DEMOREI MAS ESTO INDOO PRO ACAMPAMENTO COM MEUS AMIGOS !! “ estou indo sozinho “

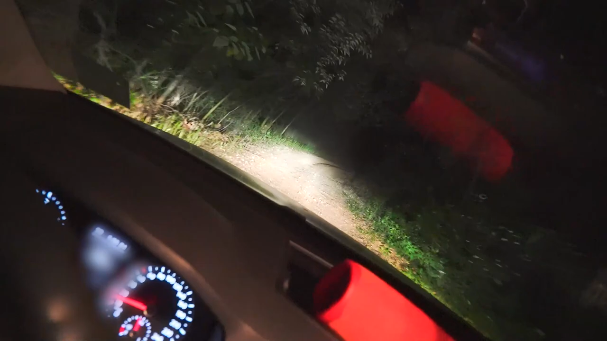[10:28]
Nessa estrada aqui, mano, é desse jeito, ó. Ó, se liga.